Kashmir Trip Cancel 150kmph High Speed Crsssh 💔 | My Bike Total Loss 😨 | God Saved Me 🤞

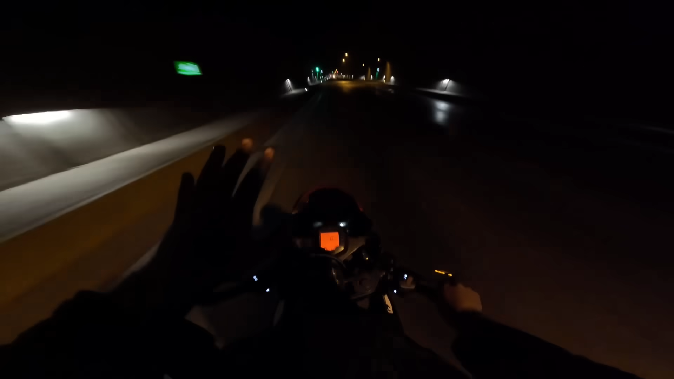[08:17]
अपनी कमर थोड़ी सी स्ट्रेट कर दूंगा बिकॉज कमर में बहुत ज्यादा दर्द हो रहा है एंड यहाँ पे अंधेरा है तो शूट करके कोई फायदा नहीं है, बाहर निकलता हूँ, बाहर मिलता हूँ भाई।